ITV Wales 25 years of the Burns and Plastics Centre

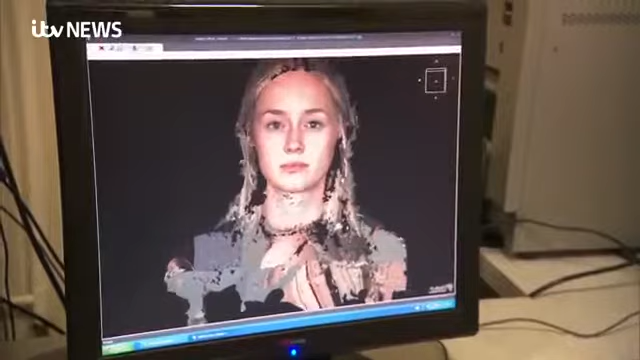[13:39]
And then, overnight, we can print a 3D model of the face. That's quite incredible.
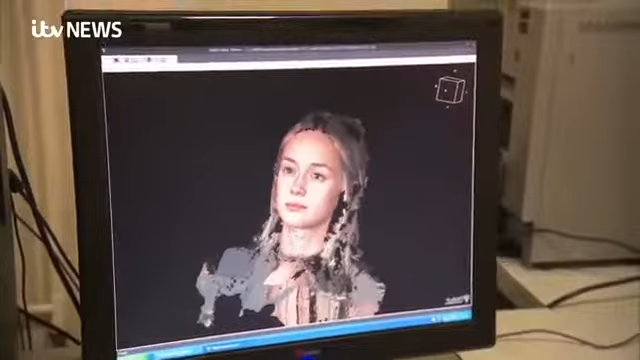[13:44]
I know you specialise in this, but there's lots more work going on here in the centre. Can you give us a taste of the sort of research and technology that you're working on? Yes.